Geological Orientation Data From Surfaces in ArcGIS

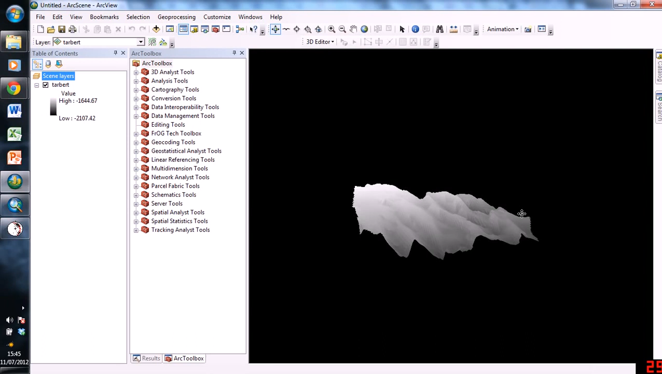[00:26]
we've got this wonderful lumpy-bumpy surface here, and we can rotate it to get a better look. What we can see is that we've got these features which are running this way, they're all the same. What this in fact is, this is the top surface of a set of rotated fault blocks,
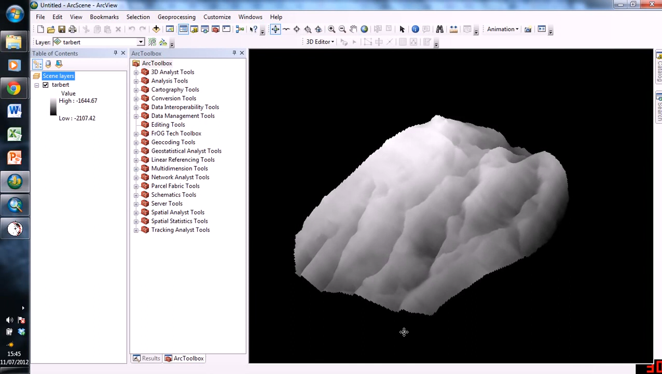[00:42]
and this represents the tarbot from a field in the North Sea called Gulfax. And basically, we're going to try and get some orientation data from this surface.
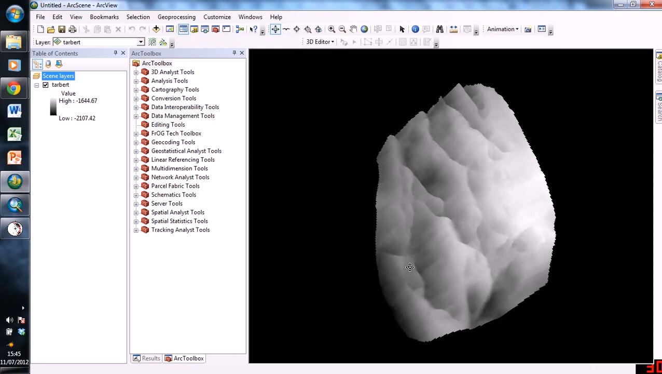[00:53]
So, now let's go into ArcMap, which we're going to be using. So here we are. This black area is no data, so just ignore that. I could get rid of it to make it neater, but I'm not going to. And just some more information about this raster. So the values of elevation are in negative values, and that's because it's a depth raster and it's in two-way travel time. So these are milliseconds, not meters.
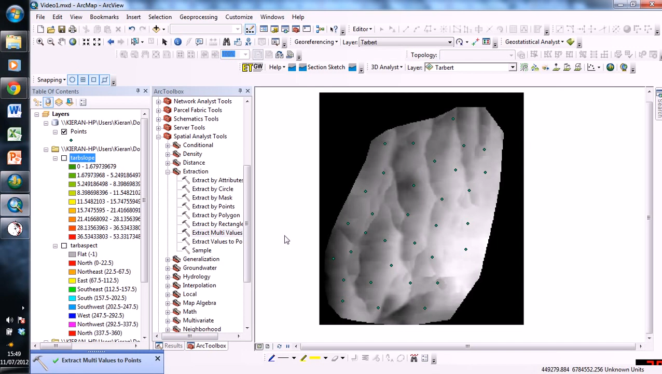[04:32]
So, now, if we click on Points, we click Open Attribute Table.